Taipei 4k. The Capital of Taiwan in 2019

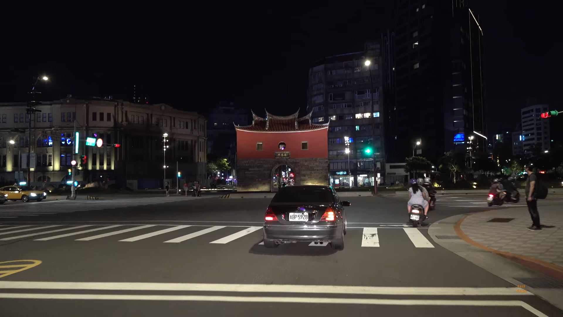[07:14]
The city is a lot bigger than what it used to be, obviously, and this old north gate, which is now almost in the center of the city,